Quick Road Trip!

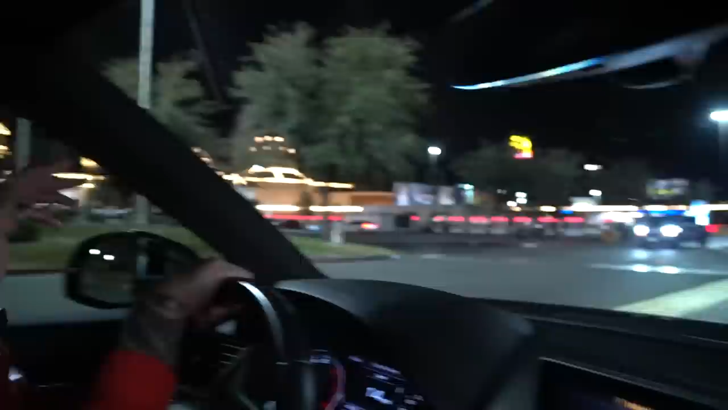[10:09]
Oh, the Tesla charging station right there? Yeah. Oh, they added a lot more.
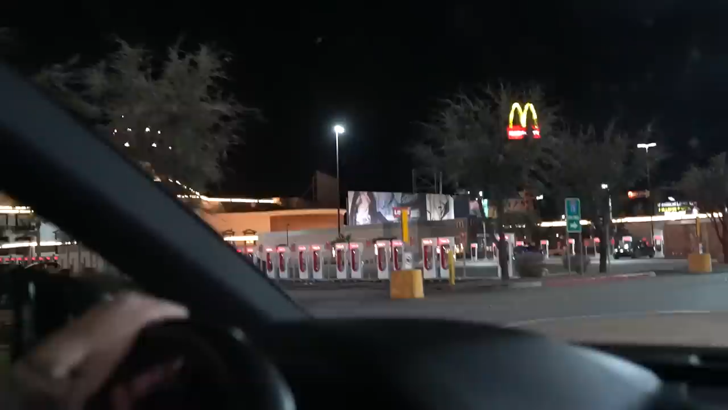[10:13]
There's a ton of them. Holy crap, Azuki. When I was here, it was only that one line down there.
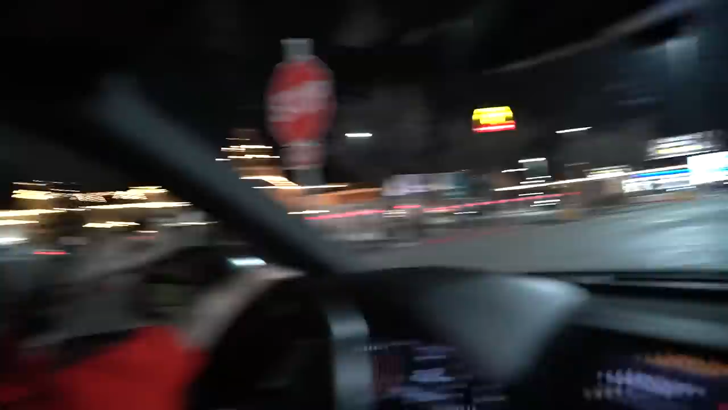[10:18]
Oh, the one down there? Yeah, the one down there.